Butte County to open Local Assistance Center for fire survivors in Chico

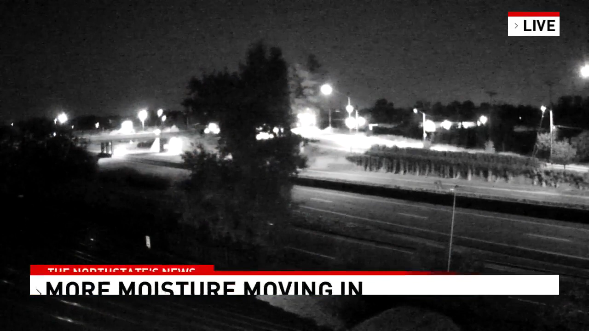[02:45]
And we're going to turn to the weather right now with a live look at Highway 44 in Redding, just outside of our station.
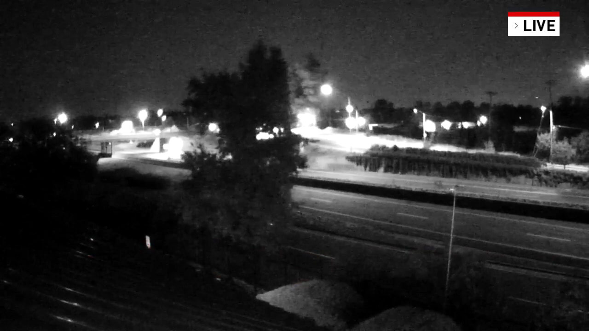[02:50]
Ferguson weather forecaster, Sara McCoy, is in the Weather Center tonight, and she's been tracking the latest. Hey, Sara. That's right, Sophia.